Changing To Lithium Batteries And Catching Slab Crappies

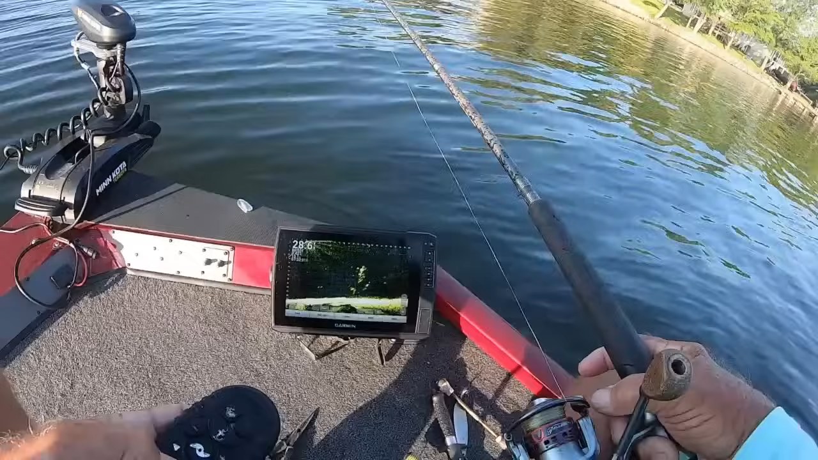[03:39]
Let's see if I can zero in on it. Right there. See how pretty a picture that is? You see a couple big crappies in the top of it. Right in there, if they'll bite. They might bite, they might not. We got a G right there at it. Let's see if he'll take it. Big catfish in there, too. Two big catfish swimming around down at the bottom. We might drop down and catch one of them. It's two big catfish in there, I can tell you that. I mean, there's another one of some sort. We'll drop down at the bottom.